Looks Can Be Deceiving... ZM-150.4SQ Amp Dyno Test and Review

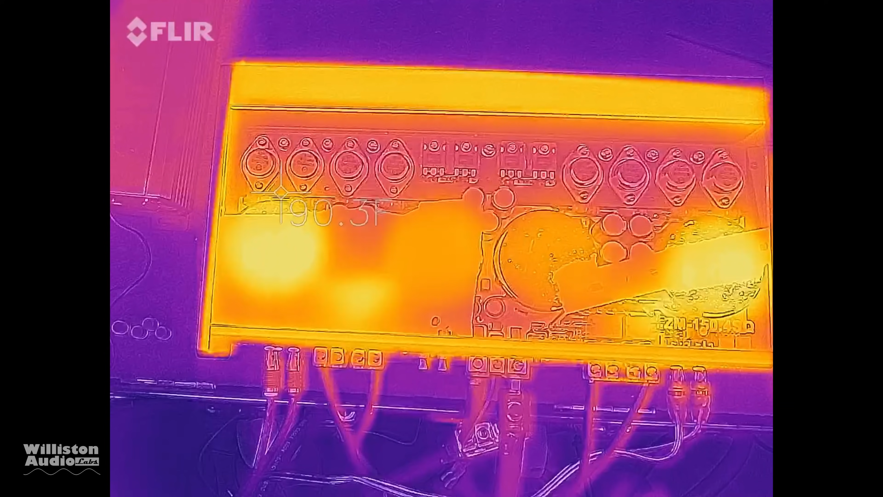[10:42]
I got out the thermal camera to try and check out the temperature.
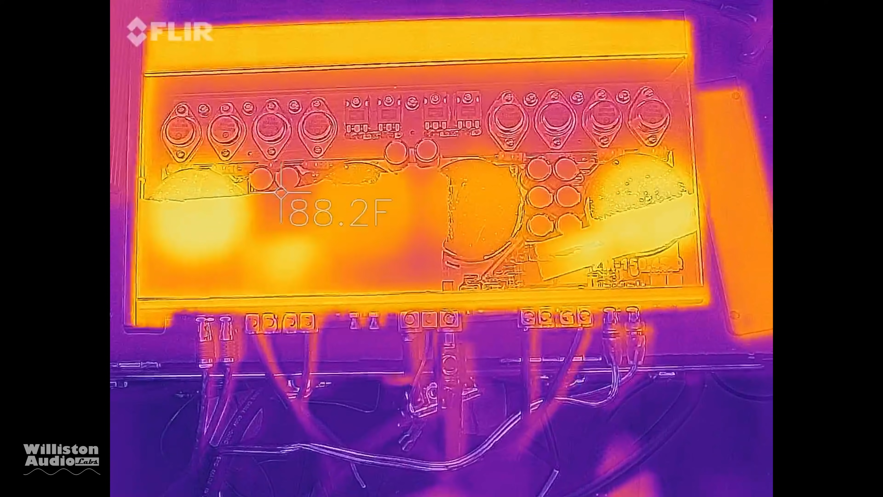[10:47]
On screen: spot 88.2°F
You can see here the highest I measured was around 105 degrees Fahrenheit.
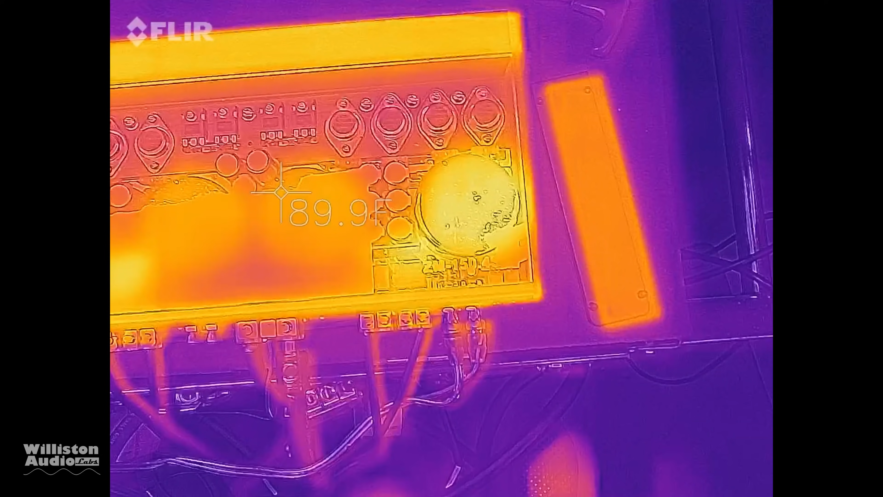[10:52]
So the amp stayed relatively cool throughout the entire test process.
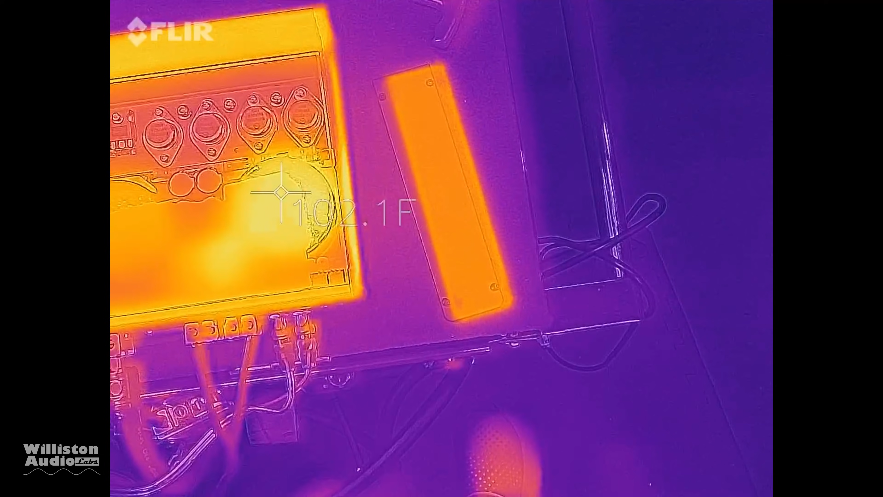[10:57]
On screen: spot 102.1°F
The other thing that's interesting is what appears to be covers for the transformers, the two inside covers don't appear to be covering transformers.